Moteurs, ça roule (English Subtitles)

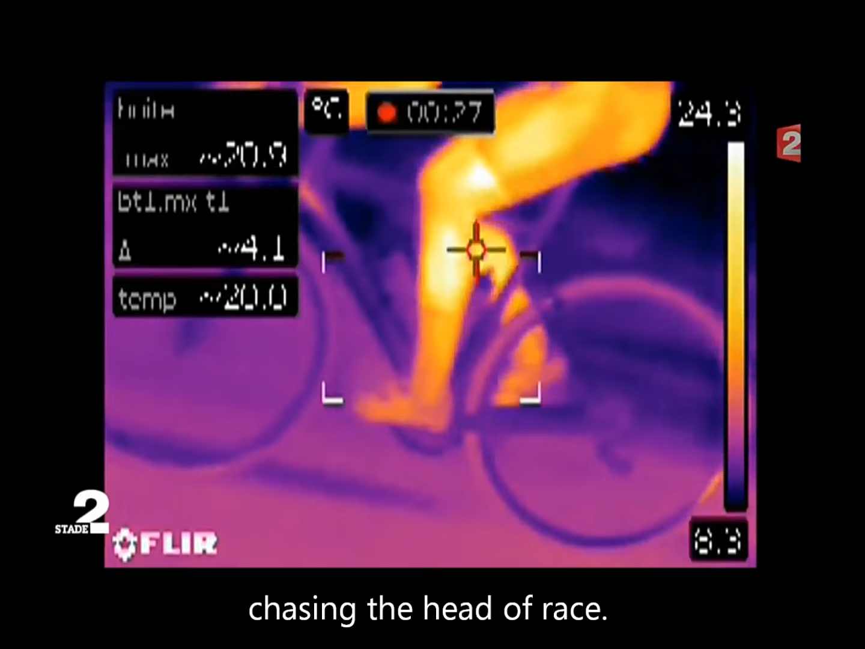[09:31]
Le centre du pédalier orange apparaît plus chaud que le reste,
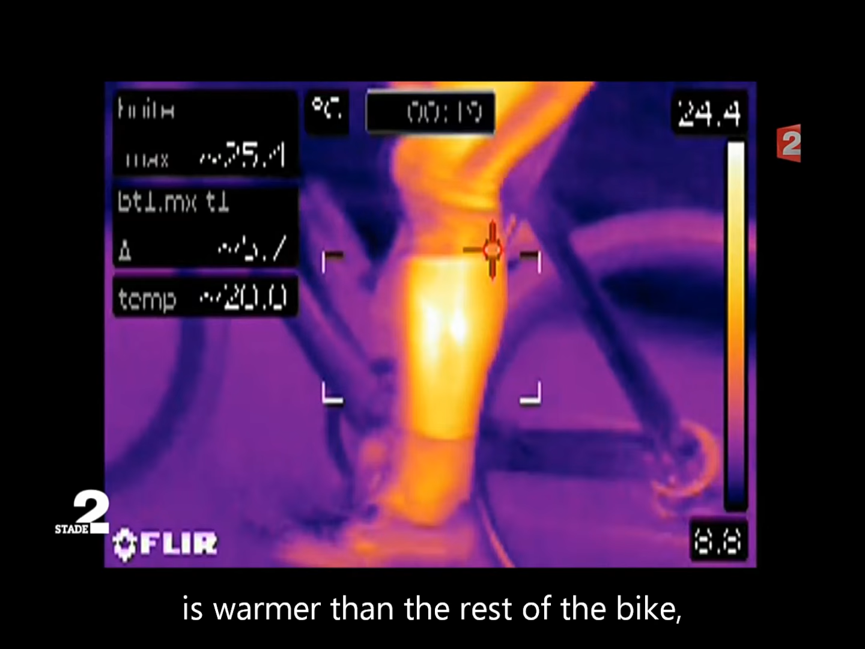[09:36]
et surtout plus chaud que les pédaliers des autres coureurs qui, eux, restent bleus ou mauves.
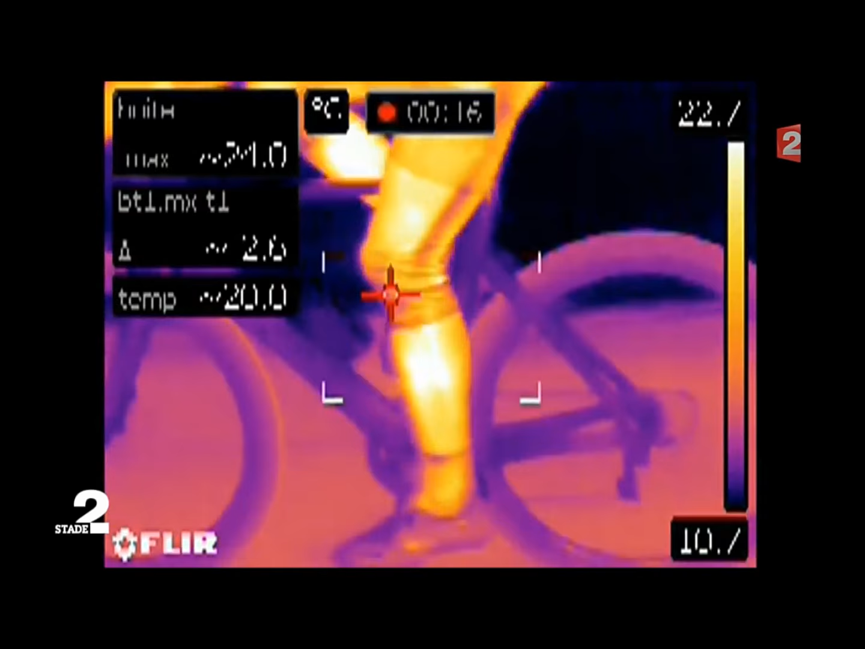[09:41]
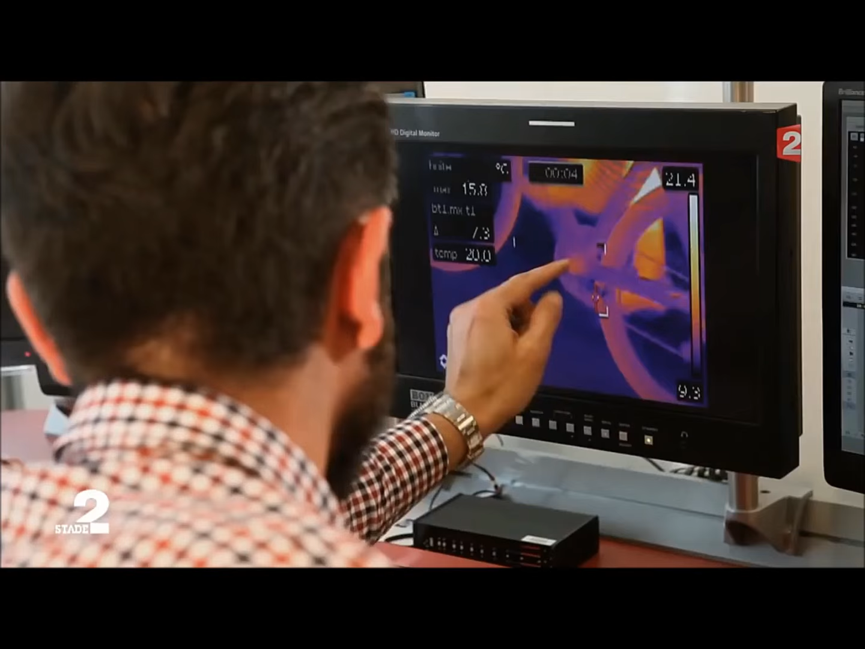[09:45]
Ici, c'est quand même assez localisé.
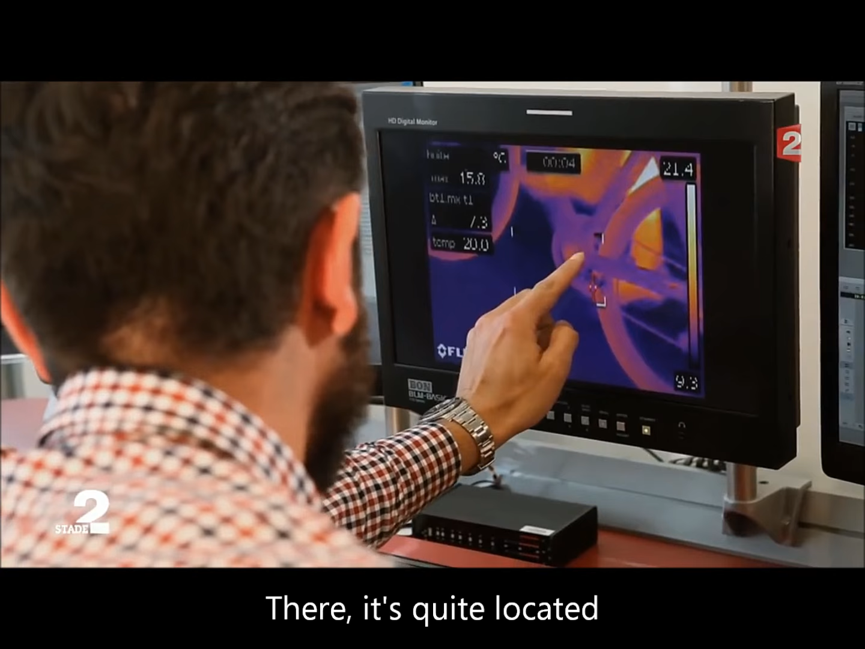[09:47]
C'est même très localisé. Ici, je vois ma variation de température.
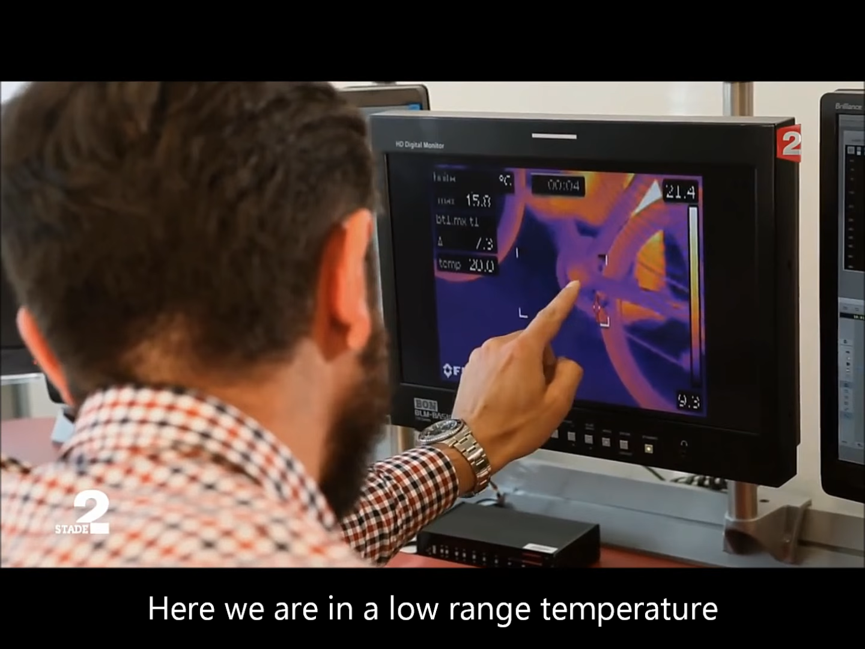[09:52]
Ici, je suis un petit peu plus dans des couleurs basses. Ici, chaude. C'est quand même assez localisé.
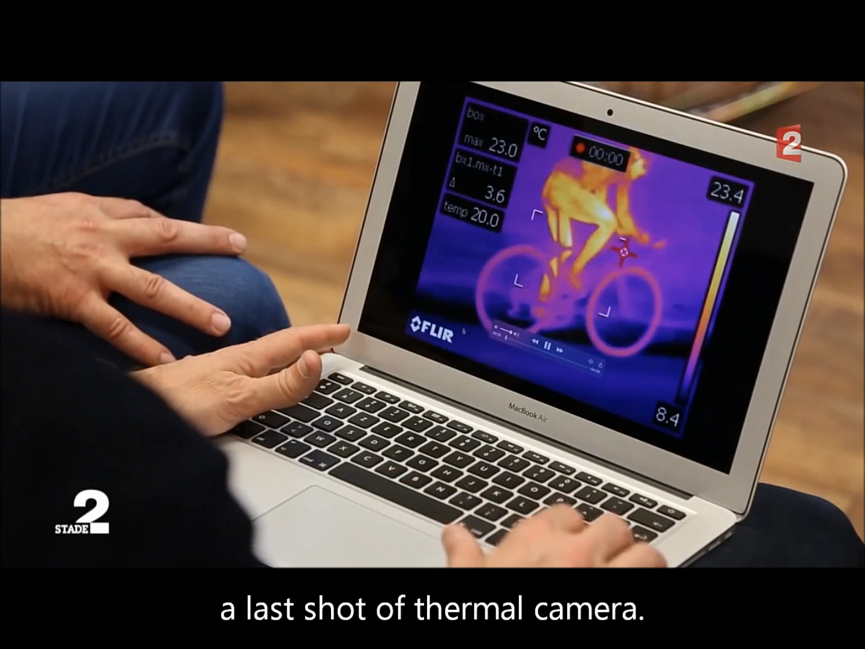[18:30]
On n'allait quand même pas se quitter sans prendre une dernière petite tournée de thermique pour la route.
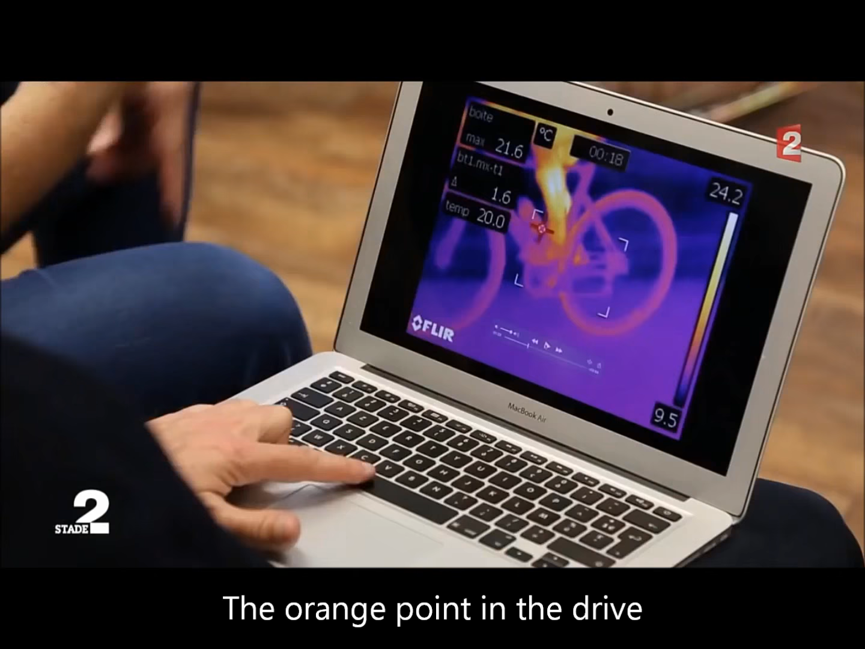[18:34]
Le point orange dans le pédalier ne convainc pas Stefano.
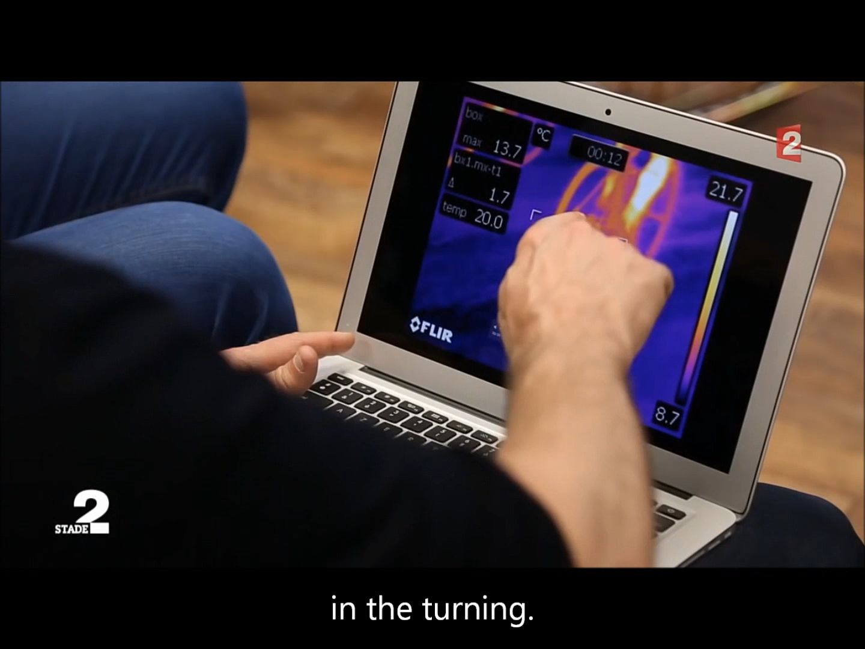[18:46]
On screen: max 13.7°C, scale top 21.7°C, scale bottom 8.7°C
En revanche, notre roue arrière l'intéresse plus. Étrange.